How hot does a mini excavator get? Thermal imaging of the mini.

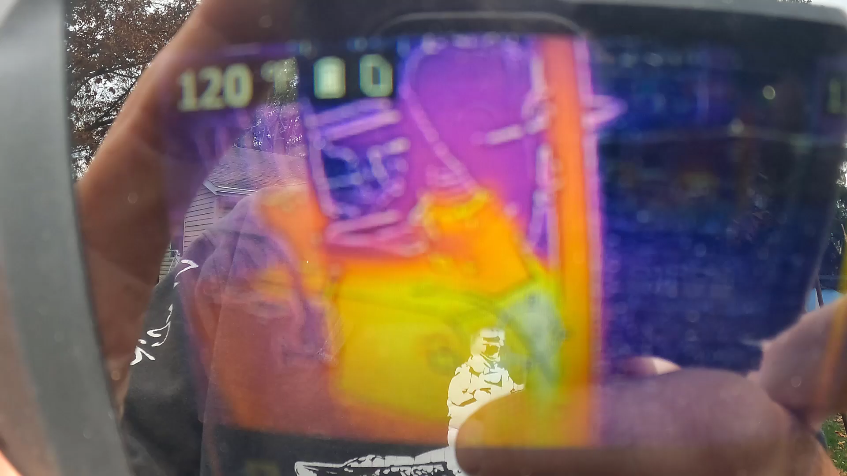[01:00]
heat camera let's see you can see she's pretty toasty
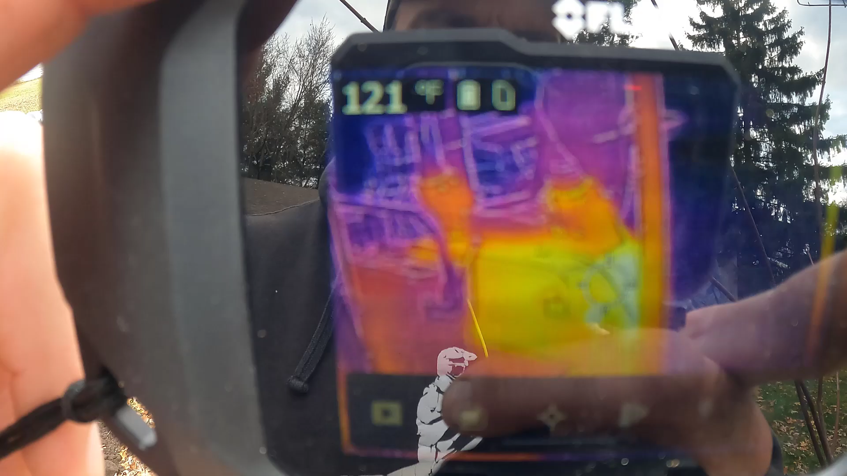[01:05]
On screen: spot 121°F
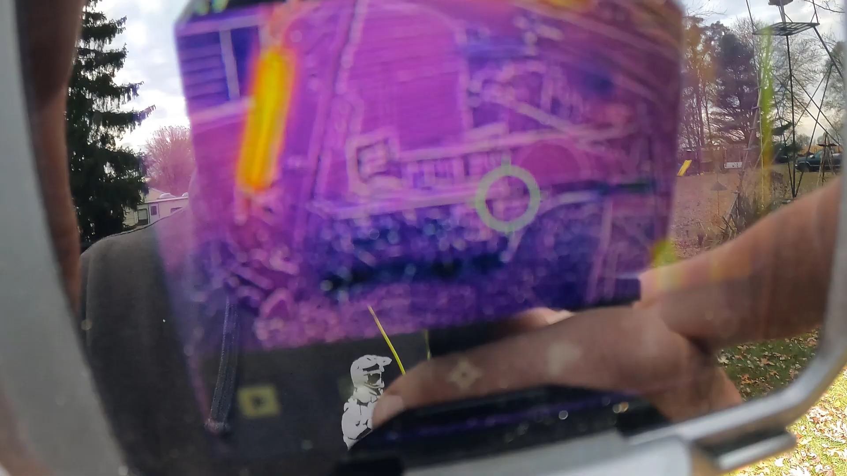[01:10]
and you can see all the lines and the cylinders get good and hot but the interesting part
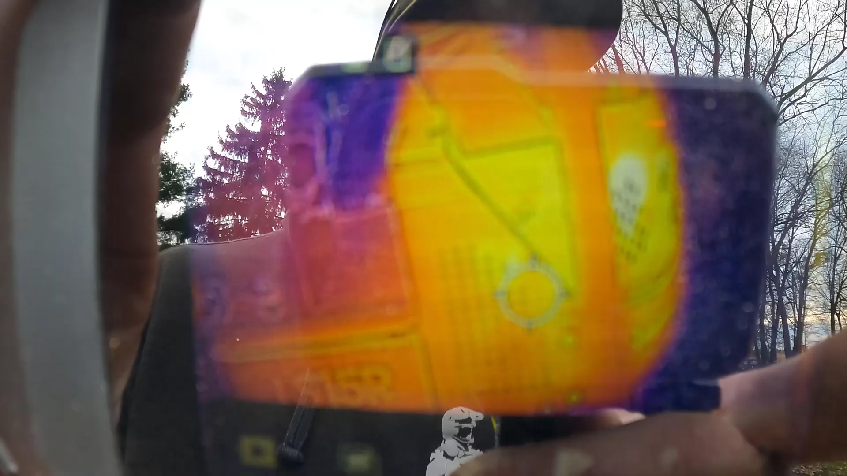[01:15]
is how hot everything gets under here
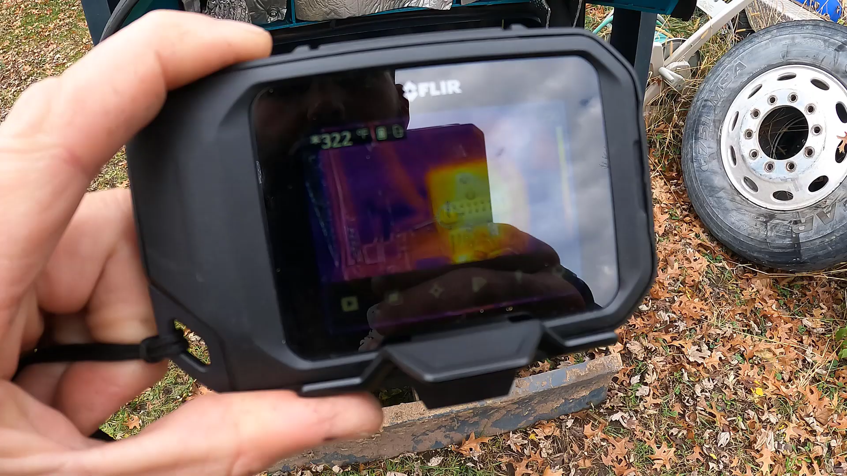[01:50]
got uh 400 degrees on the muffler
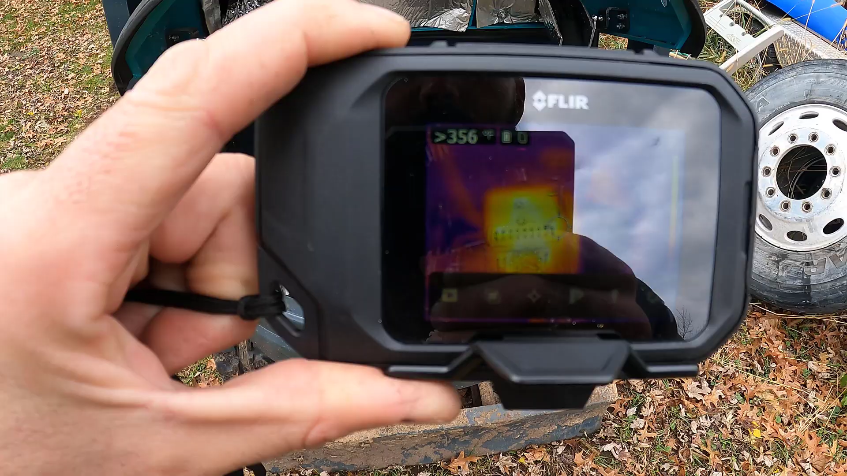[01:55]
and then the air filter housing is
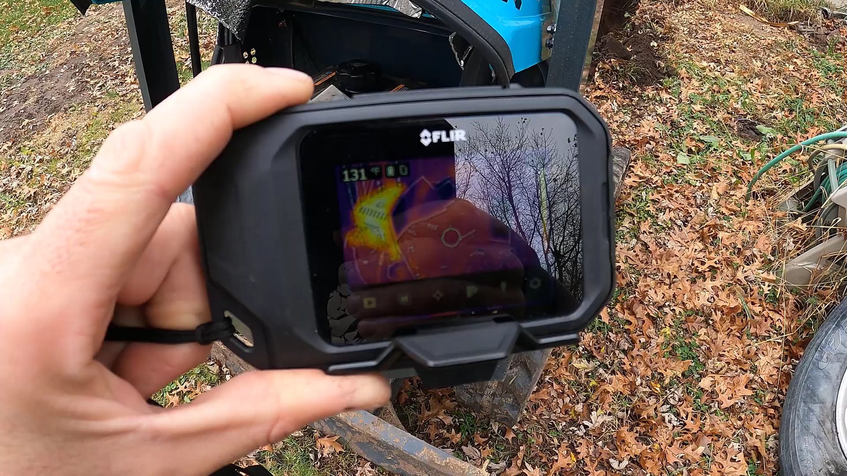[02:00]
still 130 degrees so i don't know if i'm making a heat sink or making it hotter in there can you tell the difference between
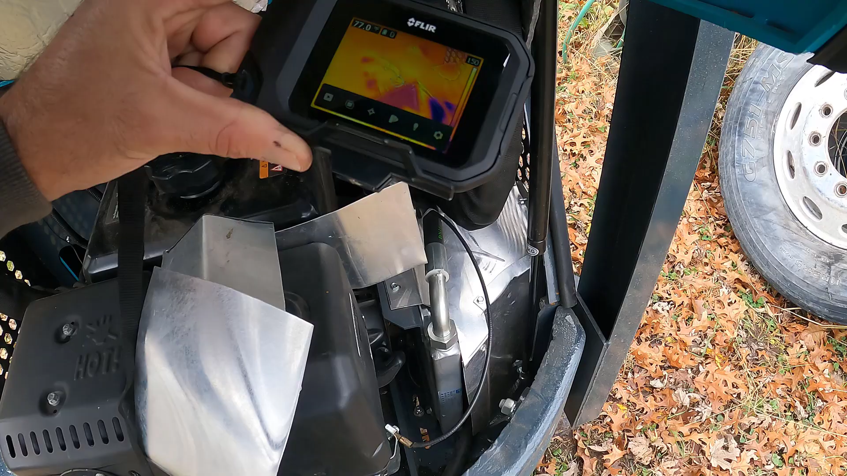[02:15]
hoses on the hydraulic cooler because that would be kind of neat
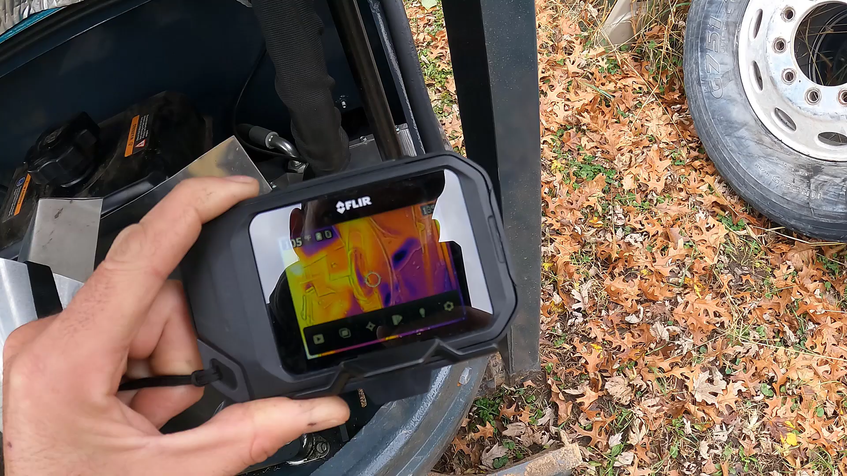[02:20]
this one's a hundred and it's going down 80 degrees
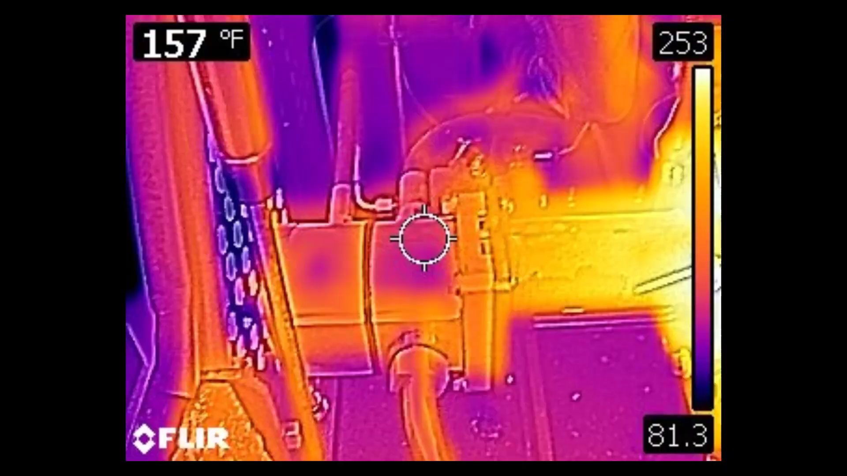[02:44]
On screen: spot 157°F
i guess 135 i don't know how cool that is
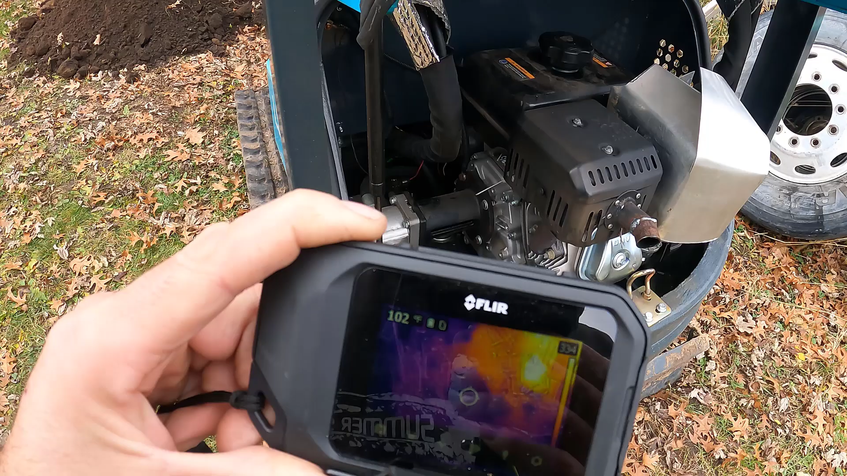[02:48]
but uh yeah so i guess i'm going to run this some more here
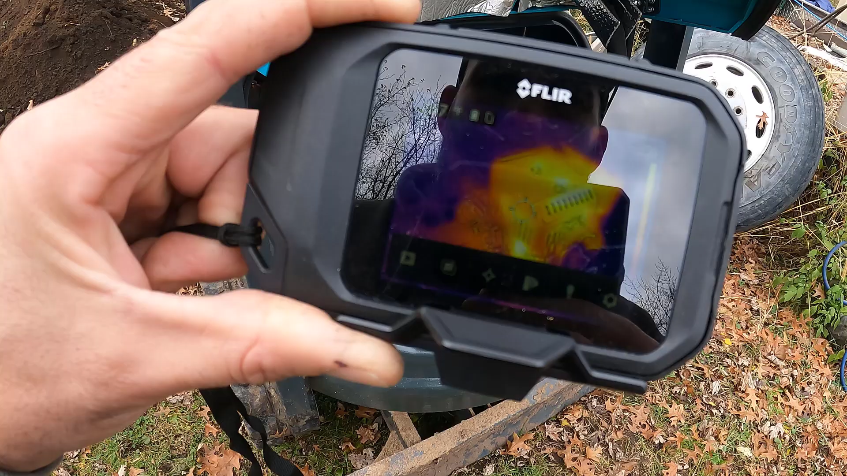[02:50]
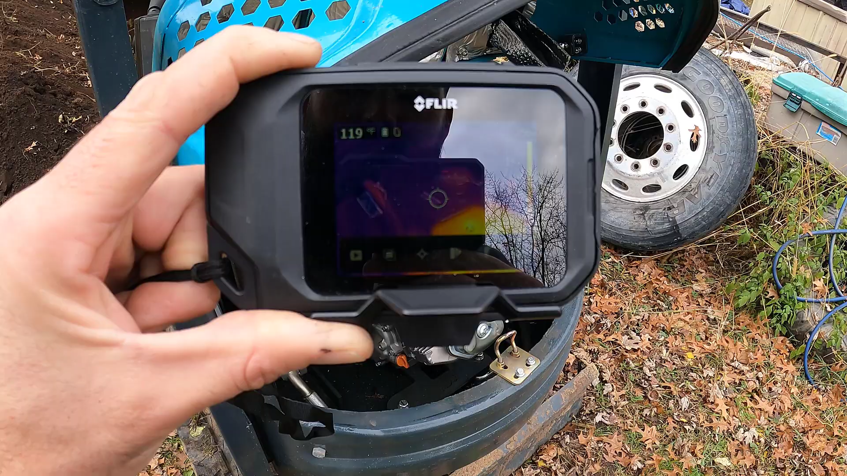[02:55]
On screen: spot 119°F
and we'll see how hot everything gets gas tank is 120 degrees already so heat oh and uh